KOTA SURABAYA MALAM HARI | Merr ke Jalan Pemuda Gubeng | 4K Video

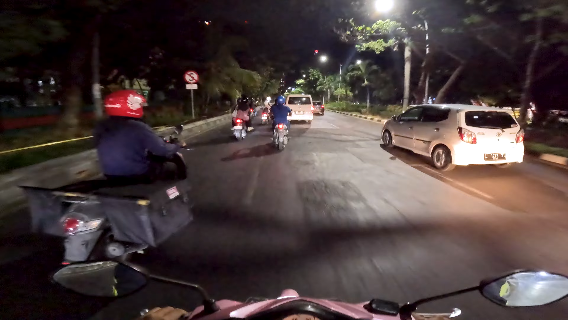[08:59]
lenggang renggang ya agak ini teman-teman apa namanya gak gak macet lumayan saya bisa jalan 50 km per jaman kurang lebih kalau siang sama sore sini mah biangnya macet sini ya sampurna center
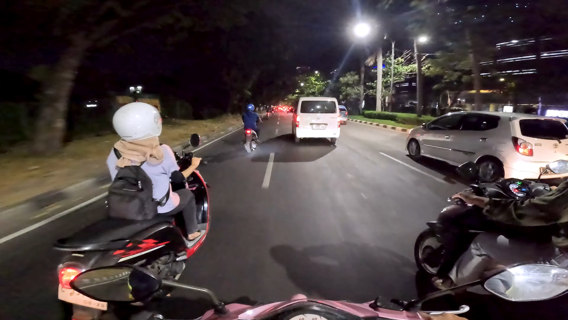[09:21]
nah sini nih titik bottlenecknya sepertinya saya ambil asrama haji aja deh cuman cuman masalahnya gimana ya mau dijelasin lagi disana tuh jalannya gak enak tapi enaknya gak kena bottleneck setak kayak gini nah lumayan dah ini jalan dah
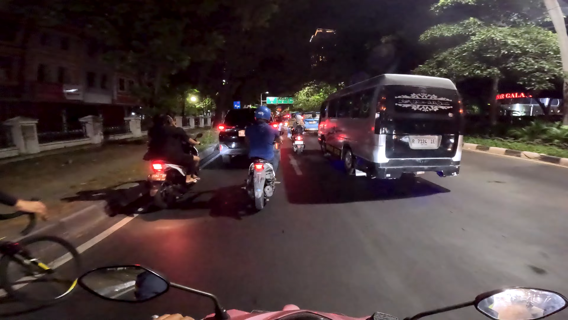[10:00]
kenjeran suramadu lurus kalau mau pulang ke arah madura nanti habis meeting dari delta saya masih mau ke mas trip teman-teman pas harikan jauh banget ya masih ke keberawan jauh banget bro
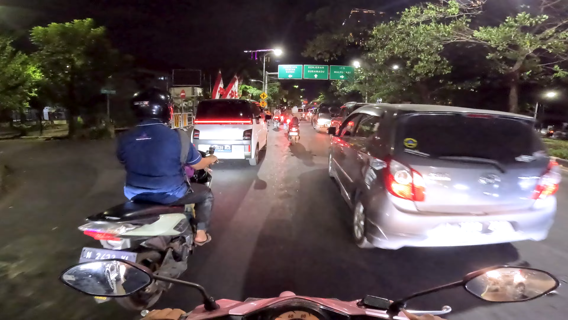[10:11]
gak apa-apa lah ini hari ini full content sama sehaturah mi
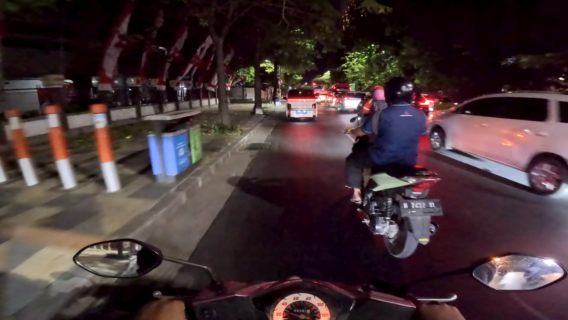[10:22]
ntar pulang-pulang harddisk laptop jadi full ini aja SD card 128 udah mau habis sisa berapa menit doang rekamannya tapi untuk saya bawa beberapa ini SD card ya eh micro SD belum lagi yang dari gopro tadi soalnya saya rekamnya rata-rata 4K cuman dikit yang full HD
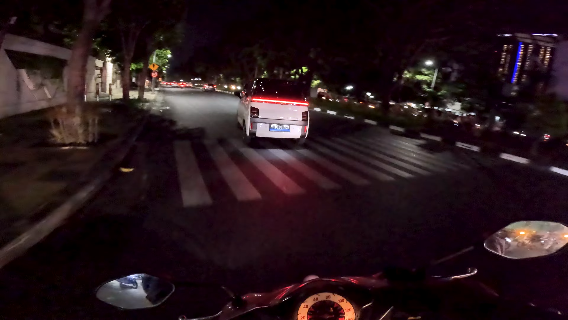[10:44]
oke saya belok kiri teman-teman masuk ke jalan ini Dharma Usaha dapat jalan apa ya lupa saya nih bentar-bentar biasanya ada clue ya dari beberapa pelang-pelang nama usaha itu tuh kasihan bapak yang jualan ini sampai iya Allah uh macetnya sebelah sana teman-teman ya ini mohon maaf kalau saya agak ngebut ini jalurnya mulus teman-teman ya mantap Eleanor
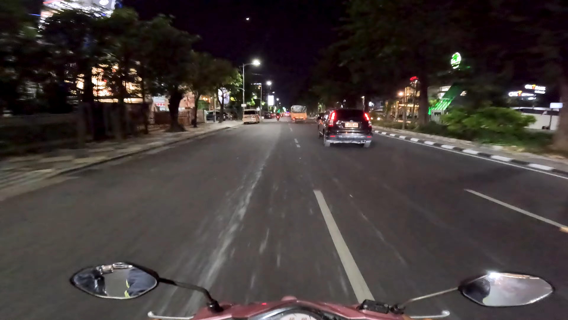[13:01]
pas tadi mau ngelari motor saya baru ingat ini rute-nya rute banyak cahaya nih lewat Kertajaya kalau mernya masih banyak belum banyak
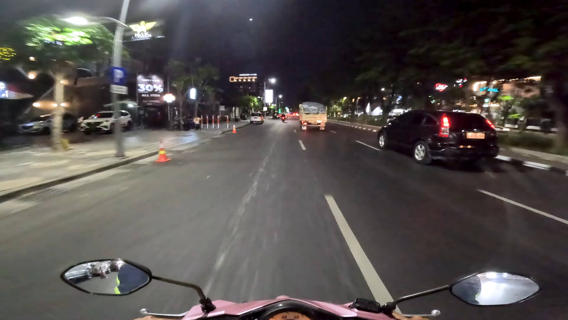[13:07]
kisi seperti ini ya karena ingat mau bakal lewat Kertajaya sama nanti ada di jalan pemuda
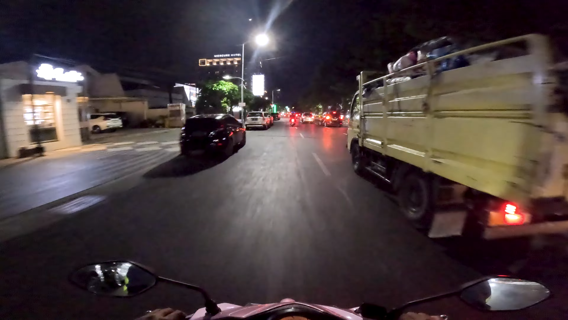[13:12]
yaudah saya nancepin kamera tadi baterainya agak sedikit error nah ini masih masih manyar teman-teman ya nanti di depan Kertajaya teman-teman ini gopro saya cuman anget-angget biasa ini padahal saya rekam 4K 60fps
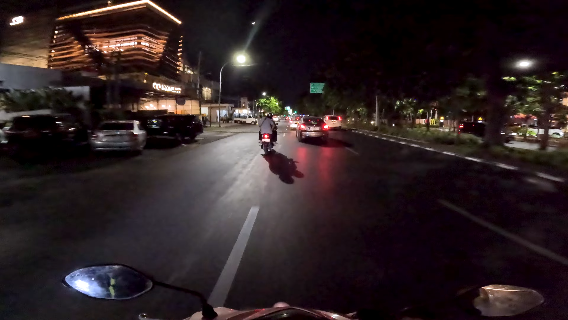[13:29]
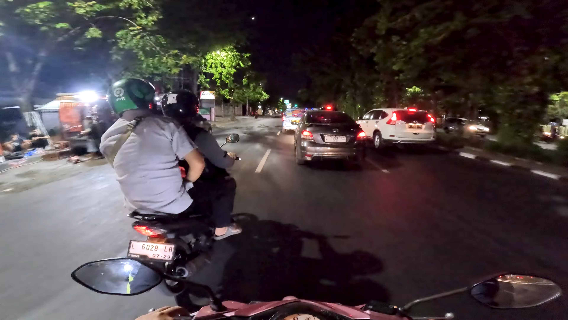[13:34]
ini nengah banget loh di depan lampu hijau ntar lagi takutnya merah
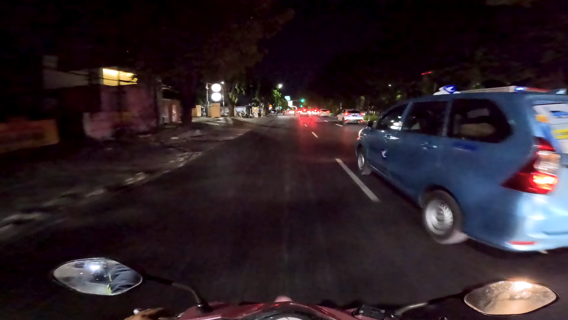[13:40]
ayo ayo jangan merah karena kamu merah disini ini lama bos aduh masih jauh kayaknya gak nututin kayaknya
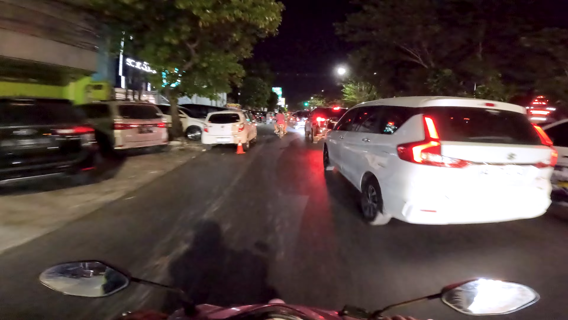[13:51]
alhamdulillah nututin pas pas kuning kuning
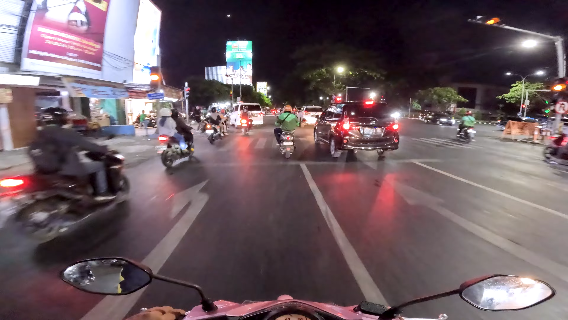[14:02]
jebret nah pas teman-teman situ lama banget lampu merahnya soalnya aku gak enak temanku nunggu soalnya ini masih ada lampu merah besar lagi ini di depan lampu merah air langga
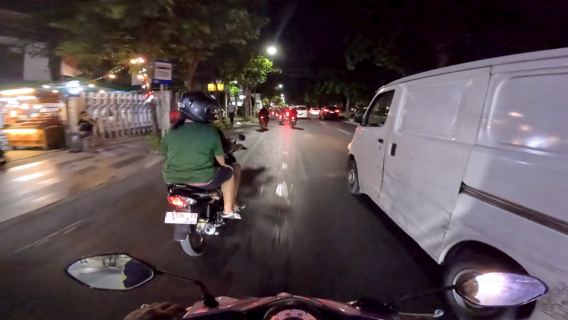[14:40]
bertabur cahaya ini gak ada gedung-gedung tinggi sini teman-teman ya karena bukan daerah ini apa namanya tunjungan plasa eh daerah tunjungan bukan daerah Majin Sungkono Majin Sungkono yang banyak gedung tinggi-tinggi sama di Surabaya Barat
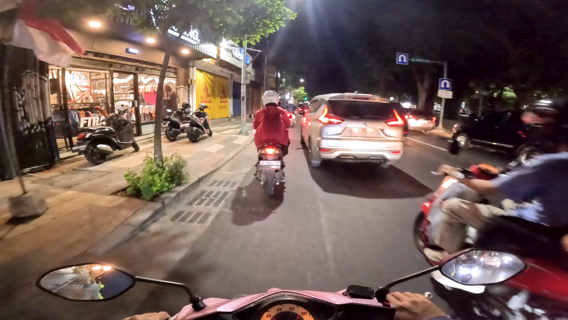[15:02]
ini Surabaya Timur dikit cuman apartemen doang yang tinggi-tinggi
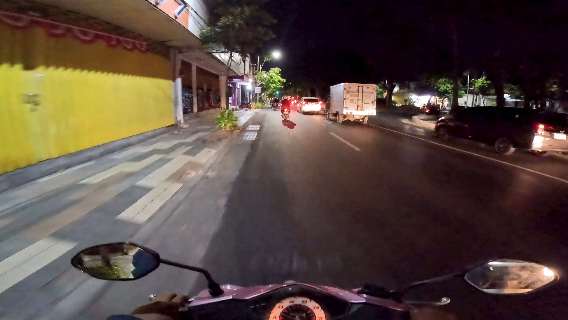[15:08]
wah iya mantap mumpung hijau semoga masih bisa nututin ini soalnya lama banget broku broku broku ayo bismillah dapet dapet hijau dapet hijau dapet hijau ayo alhamdulillah perempatan air langga teman-teman itu kesana ke UNER B sama ke rumah sakit dokter Stomo kalau ke kiri tadi ke arah Malang juga bisa lewat Pucang
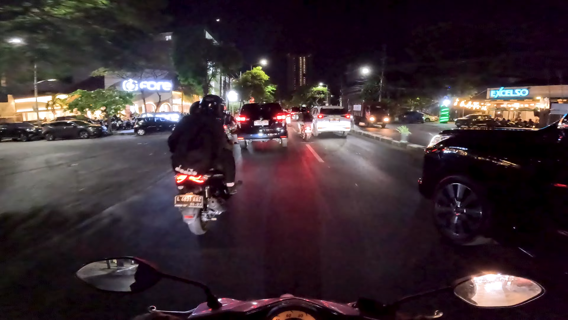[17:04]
Oke Nah di depan adalah persimpangan Saya ambil kanan teman ya Untuk ke jalan arah Arah jalan pahlawan Eh pemuda,